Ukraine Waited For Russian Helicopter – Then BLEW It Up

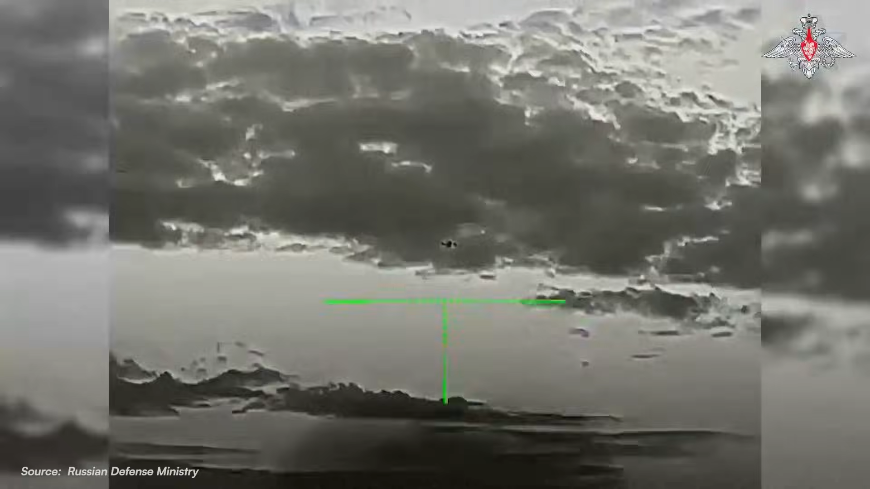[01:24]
Just a gunner, an optical sight, and 2,000 rounds per minute of combined cyclic fire.
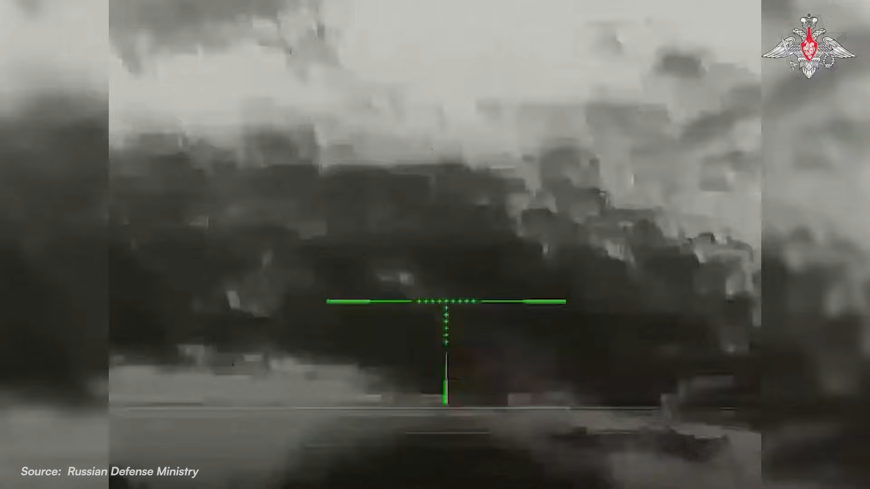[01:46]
While every optical sight in the gun belt tracked targets silhouetted against open sky,
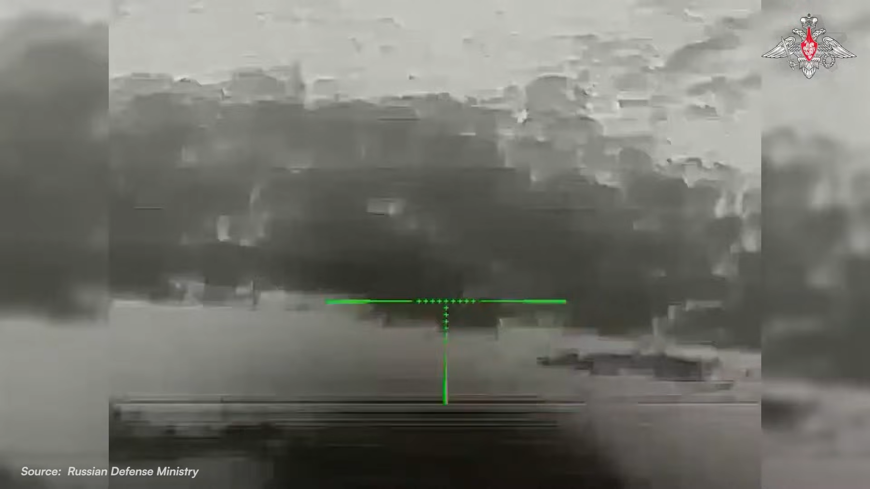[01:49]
this drone flew beneath the horizon line.
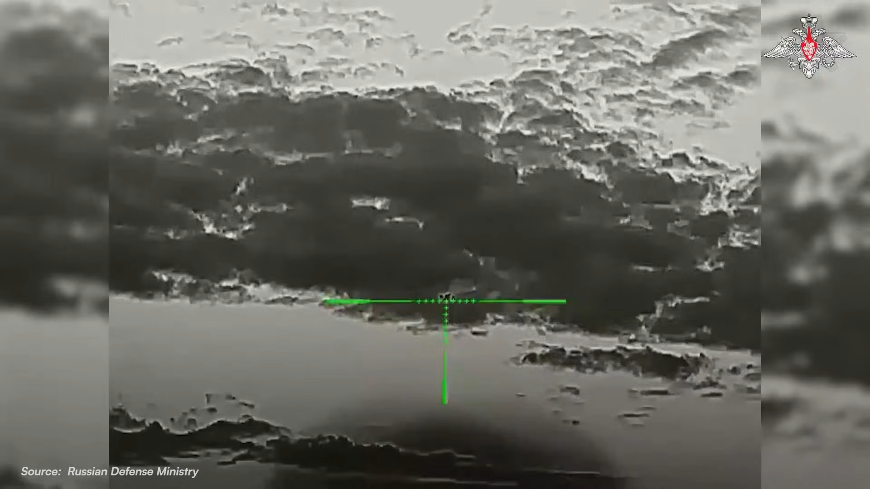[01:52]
That's because the ZU-23 is an optical engagement system.
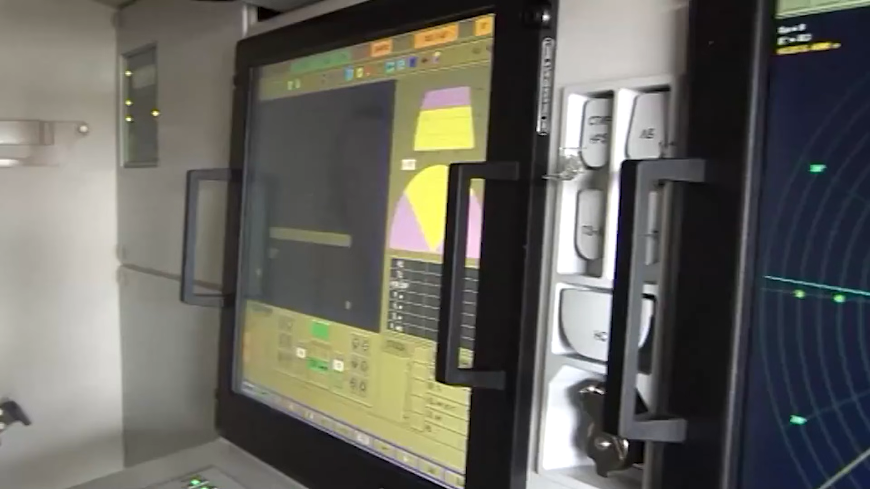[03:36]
The fire control computer calculated intercept solutions for all seven simultaneously, prioritizing by range and closure rate.
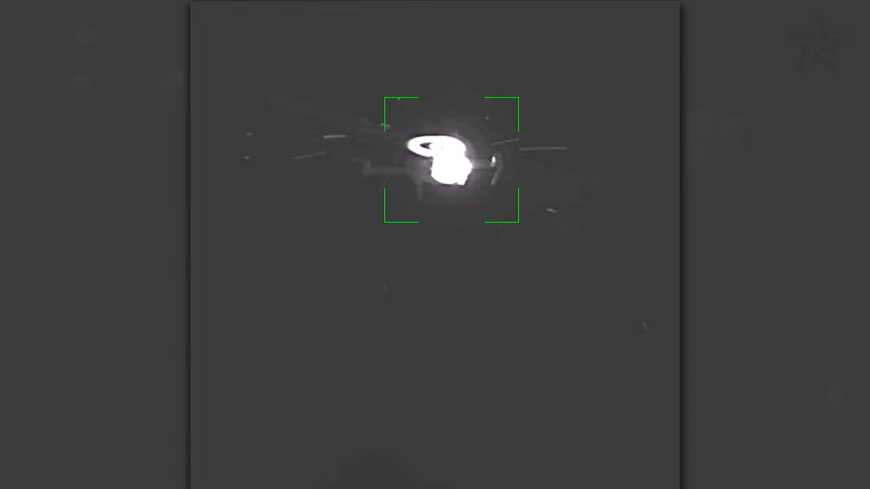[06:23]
One had lost half a wing to shrapnel and wobbled through the air on damaged control surfaces.
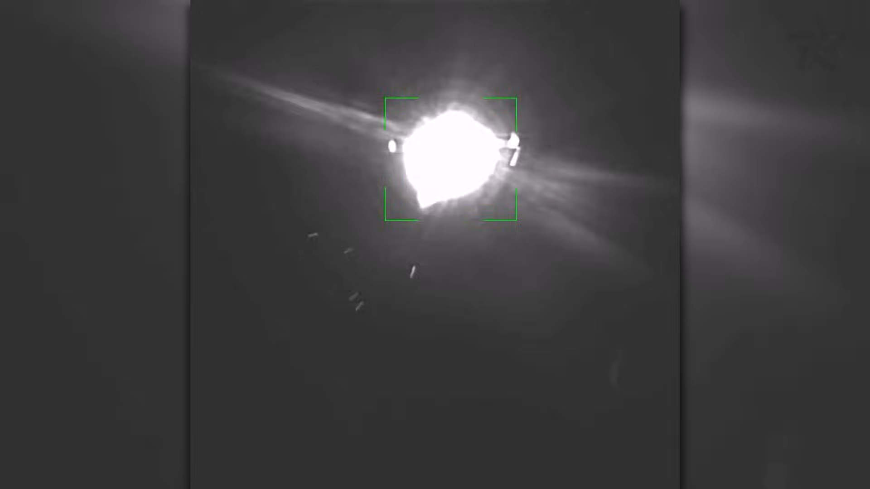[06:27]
They were no longer an effective strike package, but they were airborne, emitting, and that was exactly what Russian doctrine expected to see.
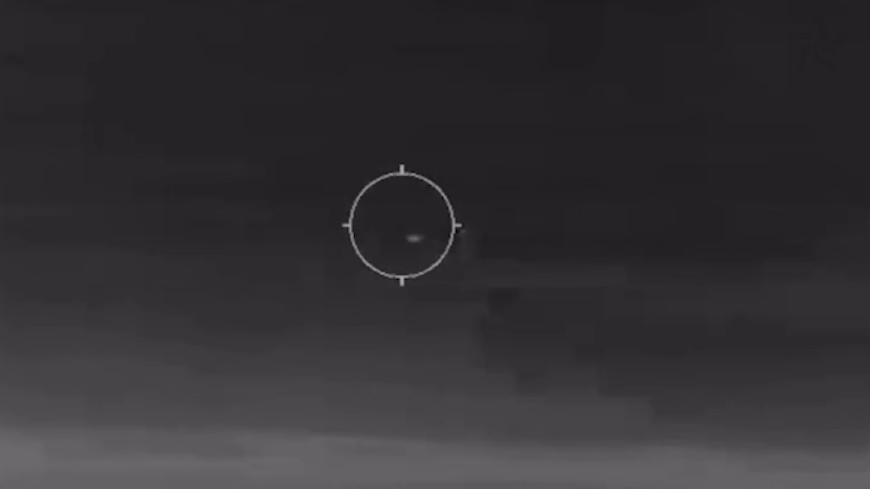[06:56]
They found plenty. The Verba's seeker head has a tri-band system, infrared, ultraviolet, and near-infrared.
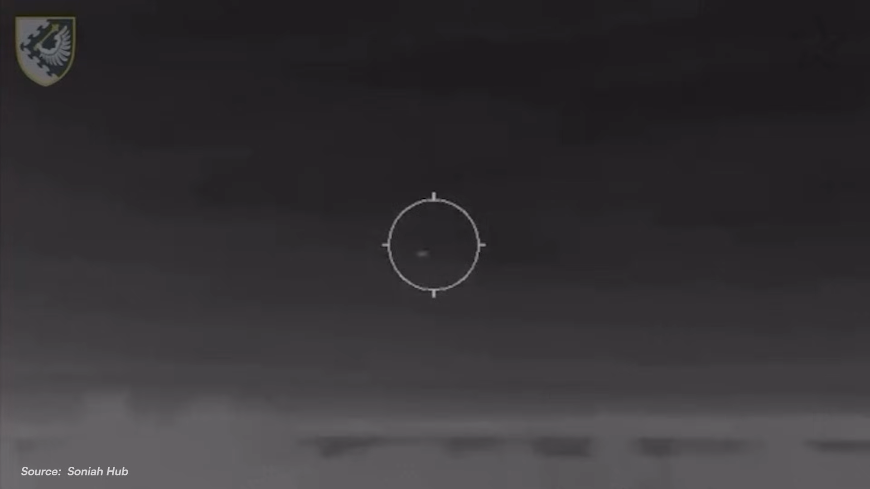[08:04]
The tri-band system needs three things to achieve lock – a meaningful thermal signature, a distinct silhouette with trackable edges, and a minimum angular size.
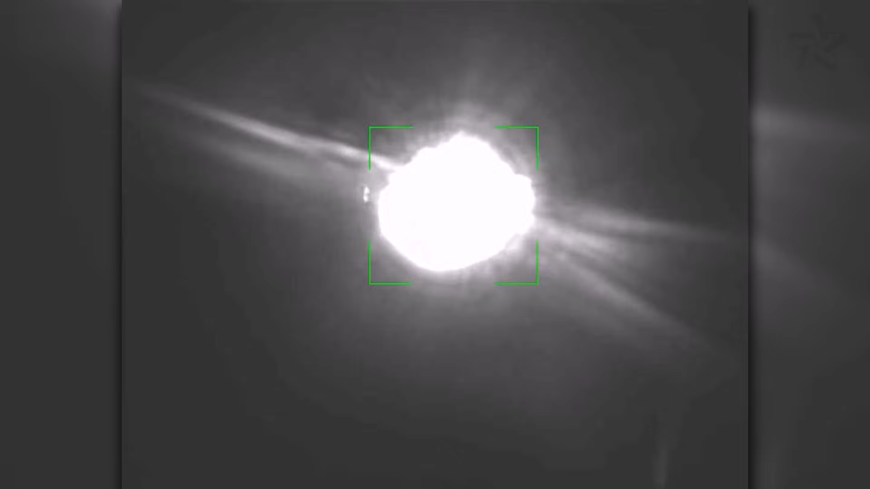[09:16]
All of it radiates across the infrared spectrum,
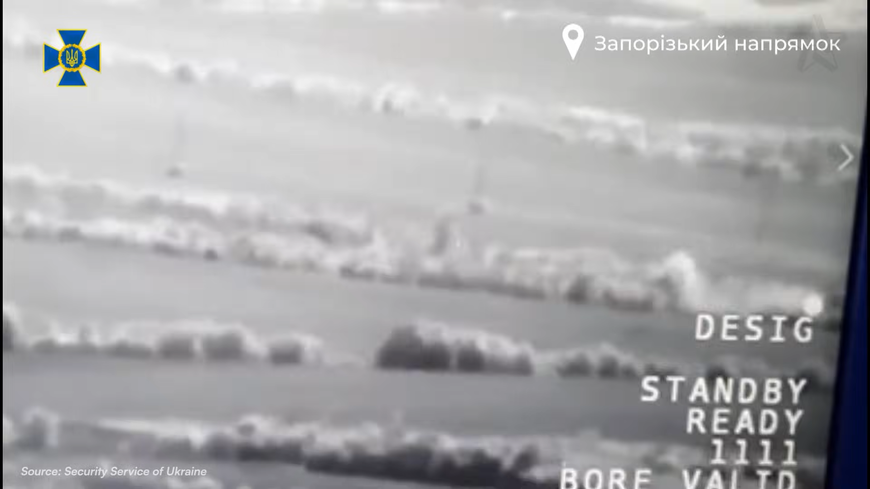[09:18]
creating a cluttered thermal picture that takes time to clear. Verba teams kept scanning.
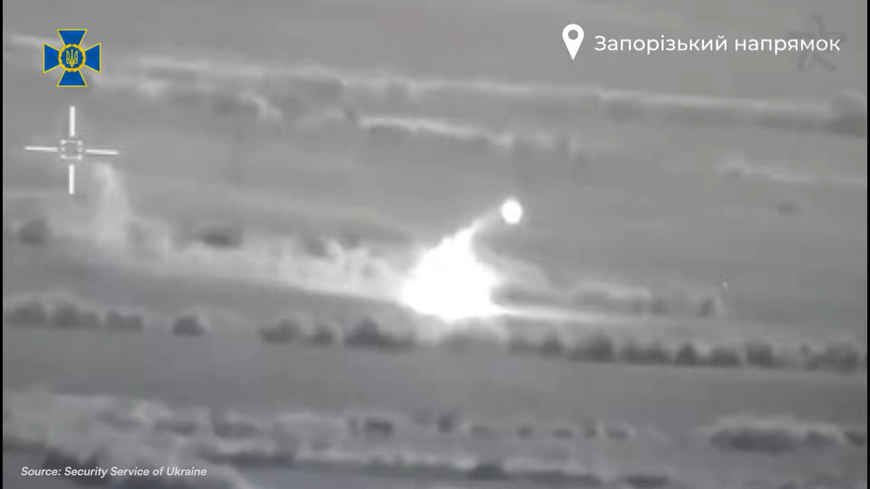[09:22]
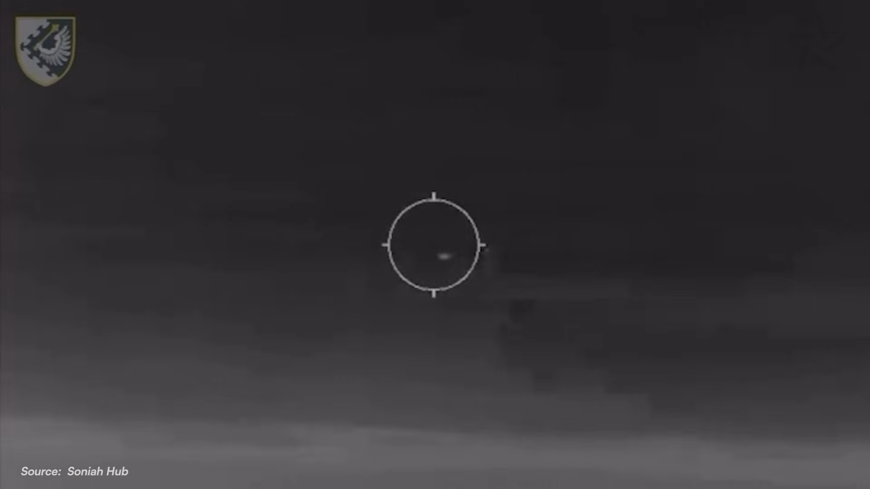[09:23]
One gunner locked onto what he believed was a drone at 800 meters and fired.